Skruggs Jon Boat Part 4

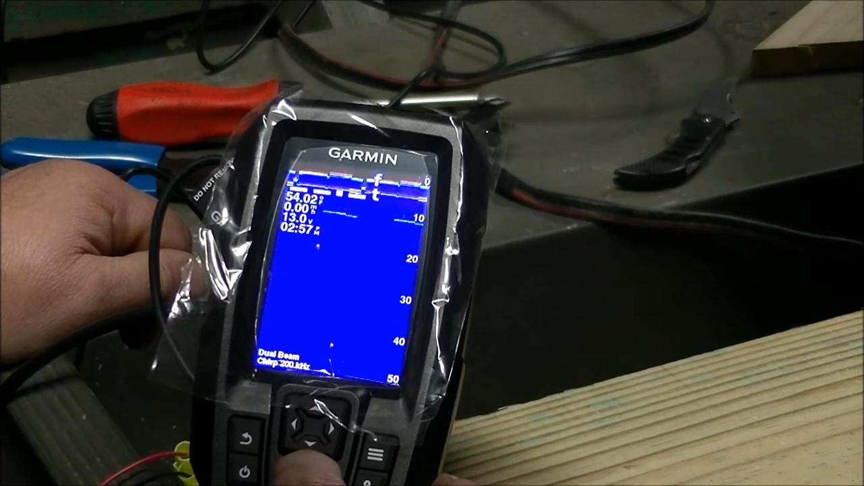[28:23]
Like I say, I'm not in the water, so it ain't reading anything. Dual beam truck 200.